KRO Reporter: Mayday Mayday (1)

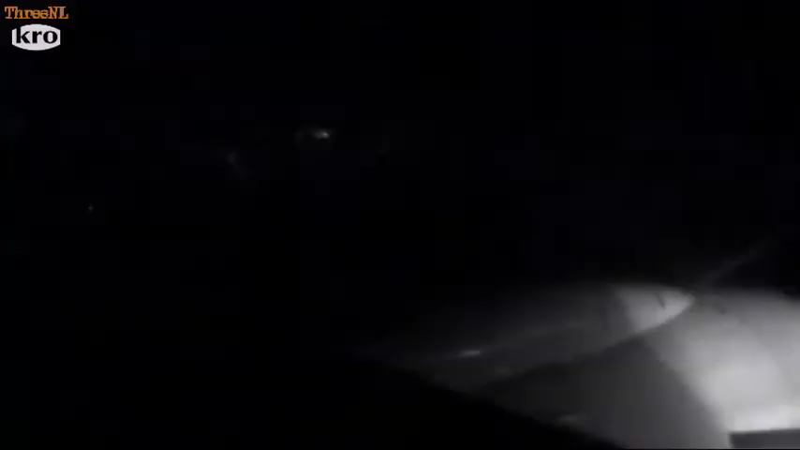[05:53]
Vlucht 2054 nadert zonder problemen de luchthaven.
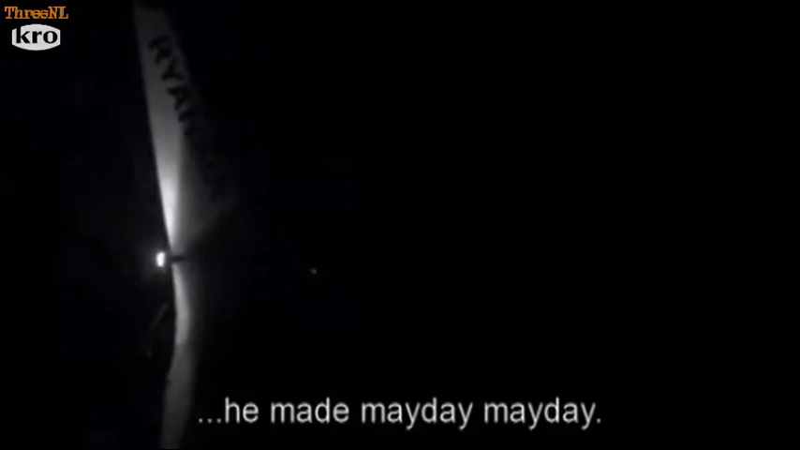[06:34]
He declared he was short of fuel, so he was cleared for a straight-in approach.
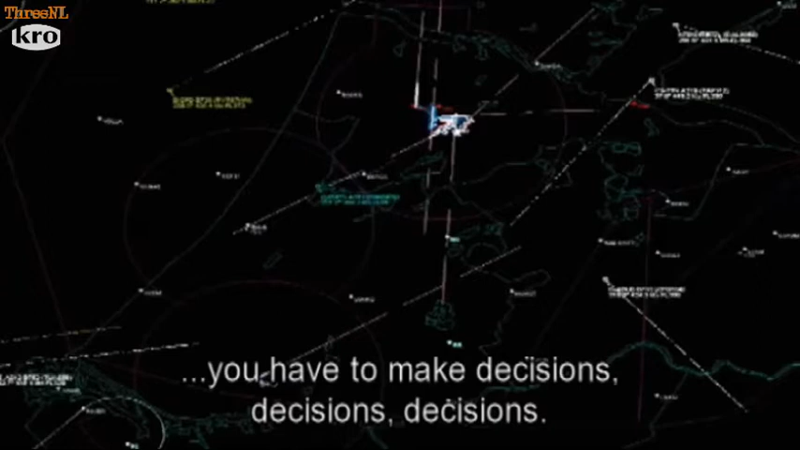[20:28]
Take apart some aircraft that were going to land, tell to hold longer,
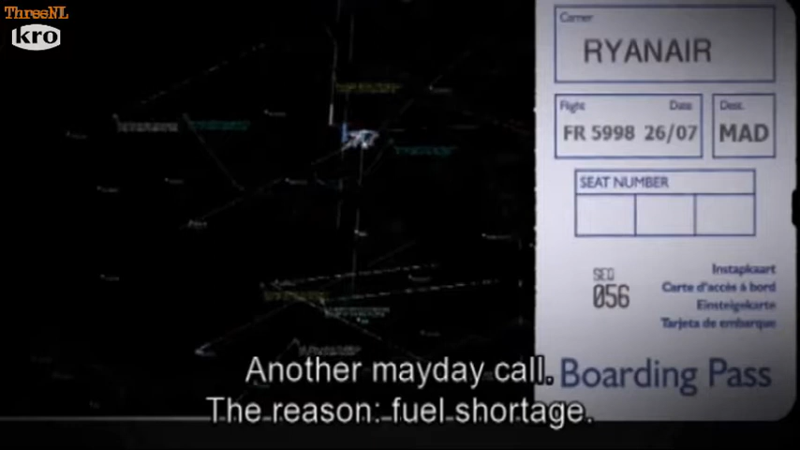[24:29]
Reden een tekort aan brandstof. En weer gaat het om een passagiersvliegtuig van Ryanair. En het is niet de laatste die avond.
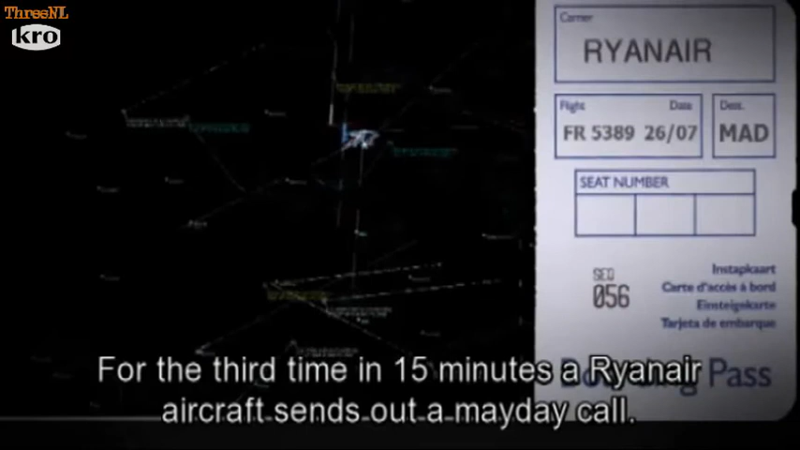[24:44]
Voor de derde keer binnen een kwartier meldt zich een toestel van Ryanair met een noodoproep. En de oorzaak is steeds dezelfde. Een tekort aan brandstof.